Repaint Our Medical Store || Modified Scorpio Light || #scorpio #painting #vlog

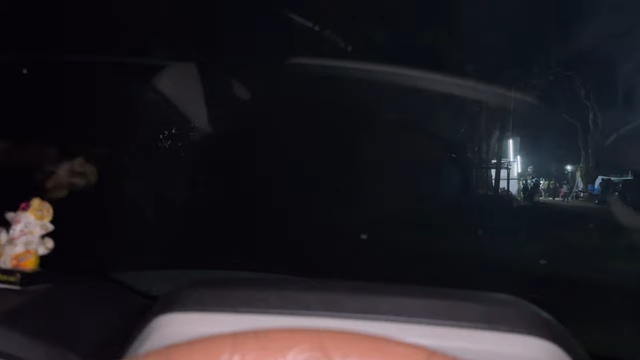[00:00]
कुछ नहीं दिख रहा है आगे से तंप पूरा ब्लोक है और देखो बहुँ आए बहुत बहुत अब ने बहुत बहुत देख नहीं करा यह डिखना इस भी मतलब पूरा क्लियमड देख रहे यार
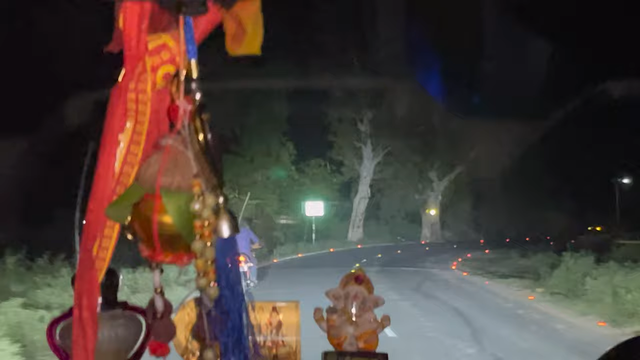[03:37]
लाइट का जो है वाइट लाइट का थो जो कि कापी अच्छा मोड हमने करवाया गाड़ी में